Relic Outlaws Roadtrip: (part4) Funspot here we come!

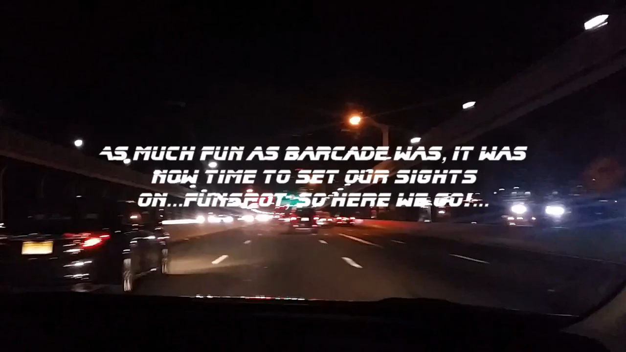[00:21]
all right so we are on the benjamin franklin bridge here in philly
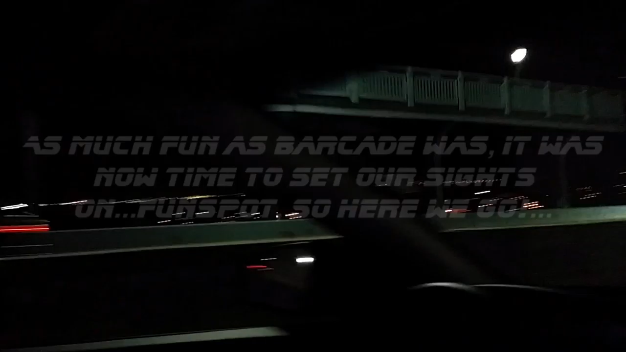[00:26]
aaron classic gamer there driving over the delaware river pretty cool stuff
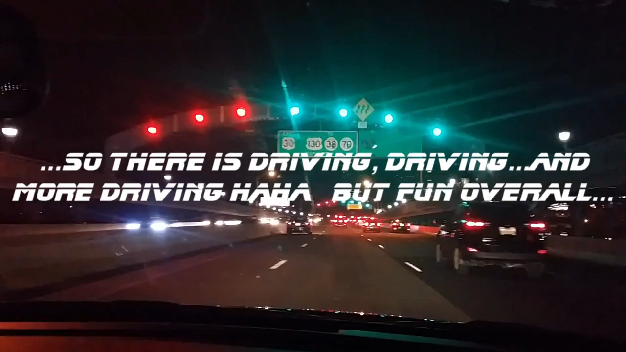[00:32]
yeah we're on our way uh next destination is going to be new york right we're going to go by new york well we'll
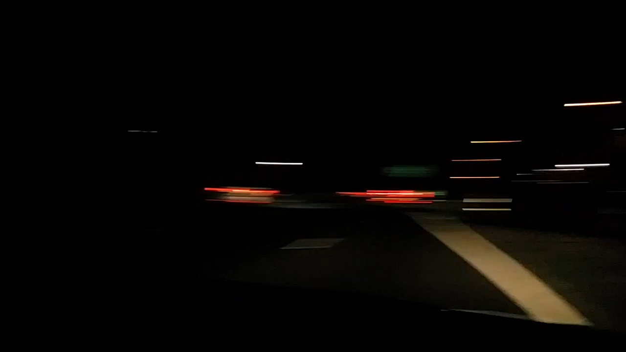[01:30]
they're passing through my hometown of new york the bronx passing the exit of fordham road just passed the george washington bridge and it's very surreal and very cool at the same time coming back to new york for after so long too bad we can't stop but at least we're passing through we'll have something i made it back somehow